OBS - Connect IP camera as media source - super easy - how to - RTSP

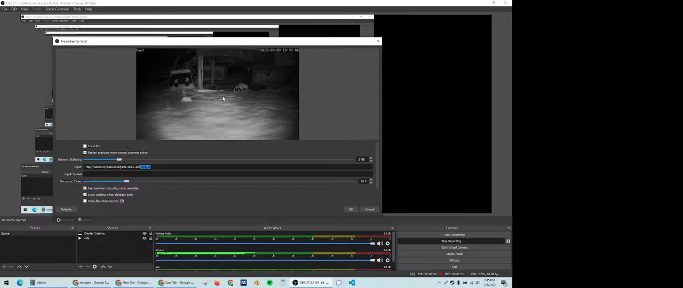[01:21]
You can also start the virtual camera, which means now if you're in like a Google Meet or Zoom or something like that, you can share this IP camera on your call, which is just kind of neat. There's different things you can do this, what you can use this for. So yeah, just hopefully this helps someone. It really is very easy. It may be a little finicky getting the settings right. One of the other examples I saw, there was no username or password, so you could try it without that. But basically at first when this was not working for me, I found another guide somewhere showing username and password.
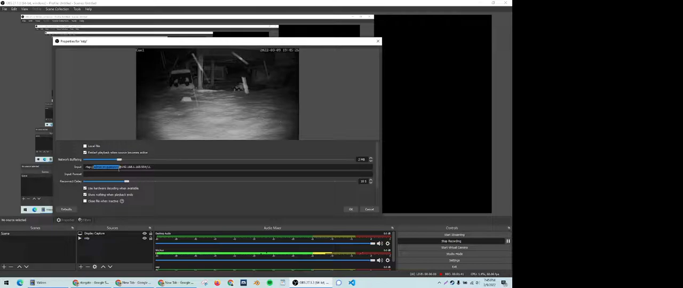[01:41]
And as soon as I put that in, it worked. So yeah, there you go.